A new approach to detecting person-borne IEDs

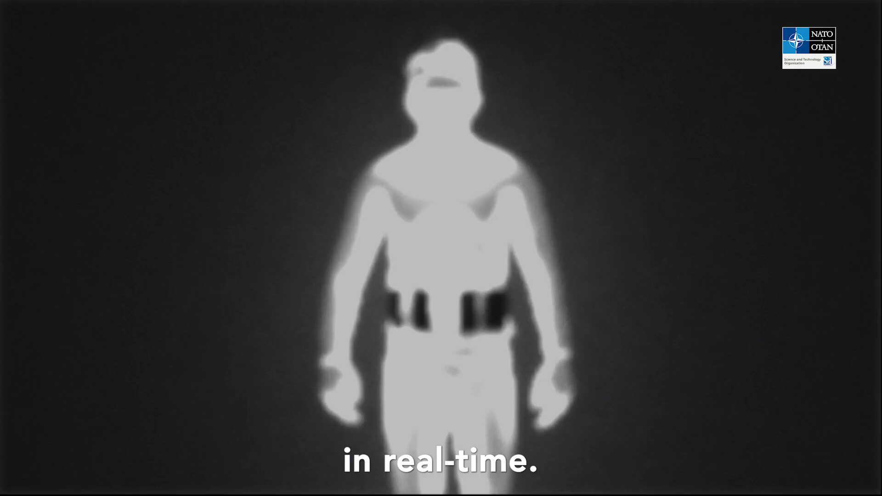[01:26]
If a threat is detected the sensors will specify what type of threat it is and where it is.